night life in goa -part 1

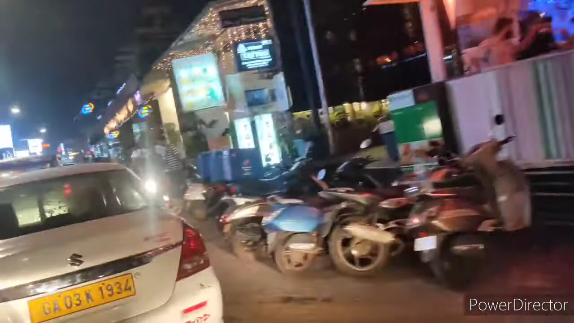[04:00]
अभी कोई भीड नहीं है सीरियसली बहुत भीड होती है यह देखो